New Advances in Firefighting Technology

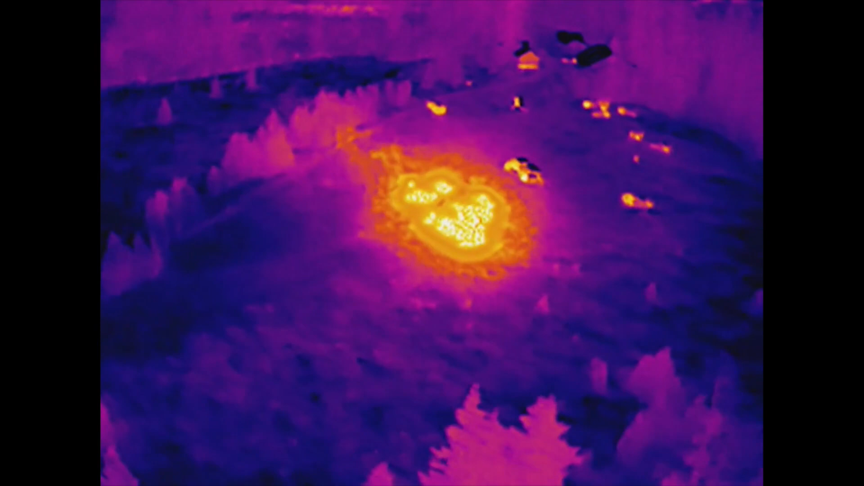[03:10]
Using a thermal imaging camera, you can actually see, you know, the fire is in the back corner. That's where you need to go.
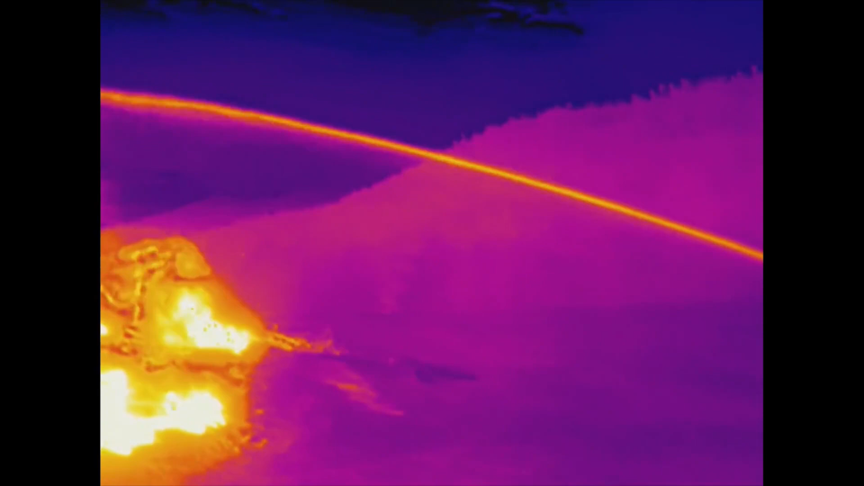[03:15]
Or look, it looks like the roof is burned through here. Don't walk on that area.
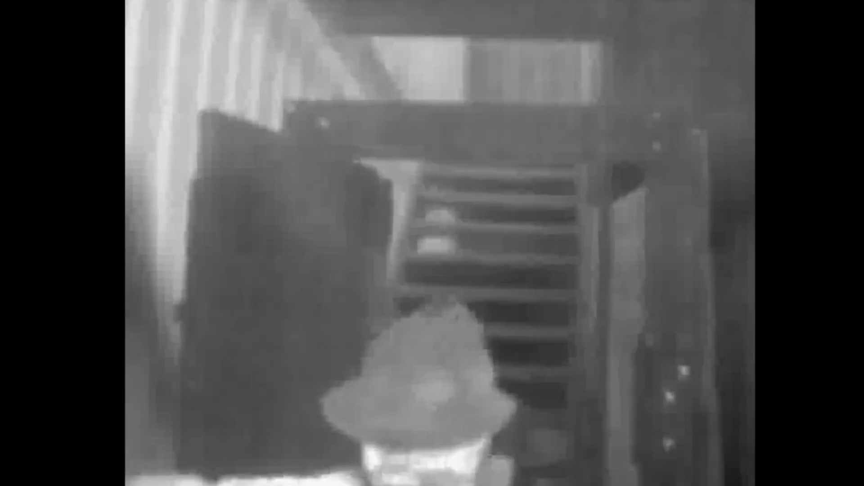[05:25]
This image is from an augmented reality system capable of transmitting a live feed from a firefighter's point of view.
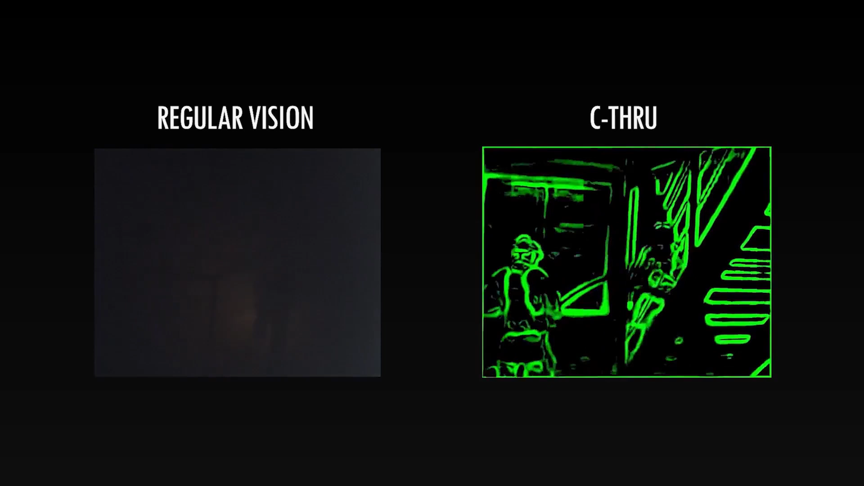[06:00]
the thermal camera puts a green line around what you would be seeing.